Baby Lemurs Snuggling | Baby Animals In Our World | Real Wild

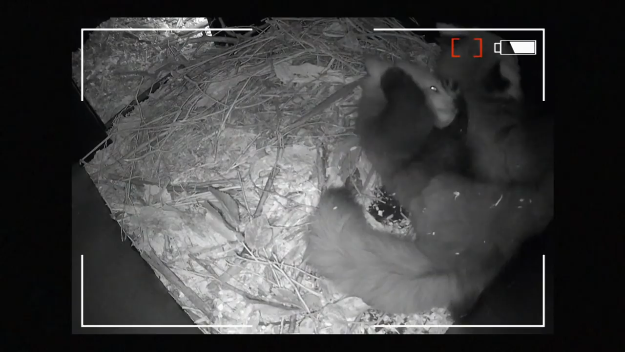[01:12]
coming up via hidden camera take a peek at some newborn red pandas in their den then watch them take their first tree climb plus
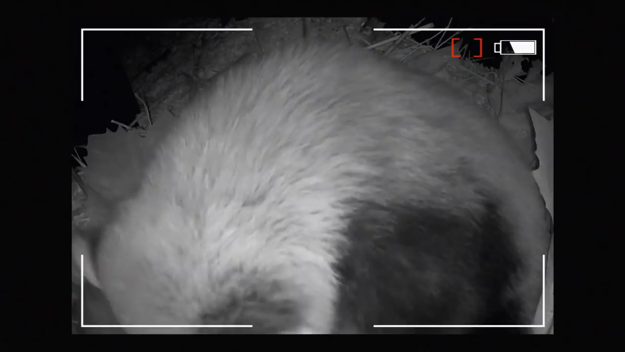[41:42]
Small cameras hidden inside this den give us a secret window into her world at this special time. Despite their small physical size, litters are usually no more than two cubs.
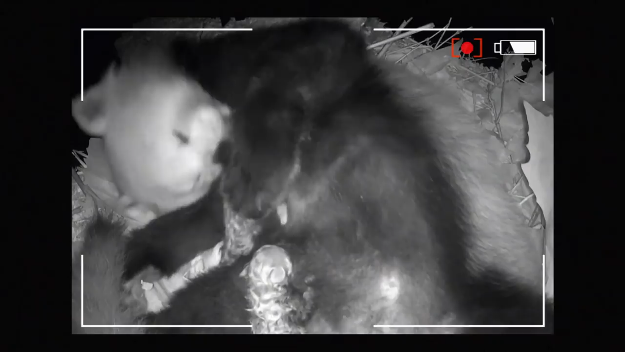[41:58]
These tiny balls of fluff are born with their eyes and ears closed, making them virtually helpless.
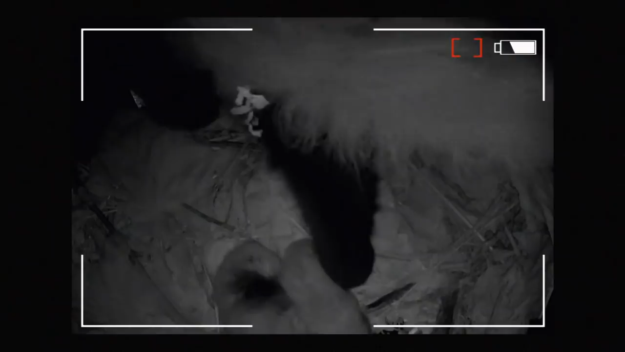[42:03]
So their mother keeps them safe inside the den, nursing them for the first seven to ten days.
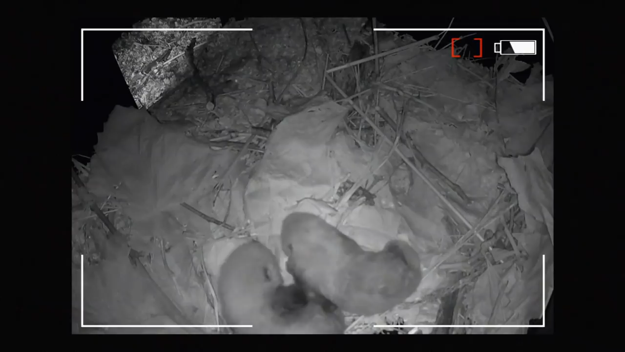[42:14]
In a couple more weeks, the cubs can see and hear. By 40 to 50 days,
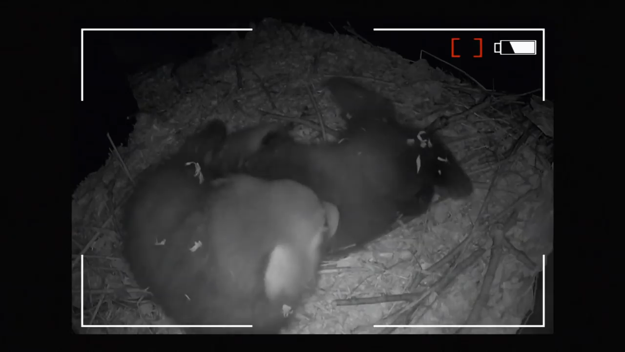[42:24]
the babies are actively exploring their den, grooming and playing as they go. As the cubs grow, their short tail extends until it becomes almost as long as their bodies. More than just an attractive appendage, red panda tails help them to maintain a sense of balance.